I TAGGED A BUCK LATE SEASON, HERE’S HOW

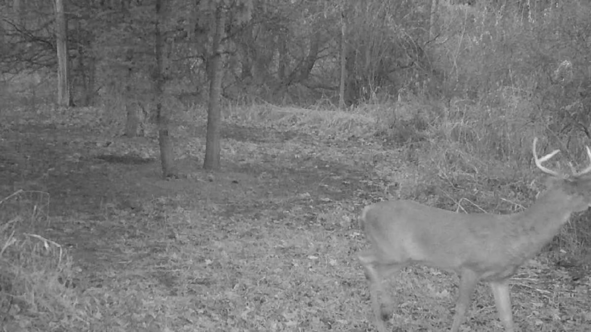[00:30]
He stepped out right in front of it and proceeded to walk right towards me. And last year we decided to hang a stand for a west wind. And that's what we happened to have.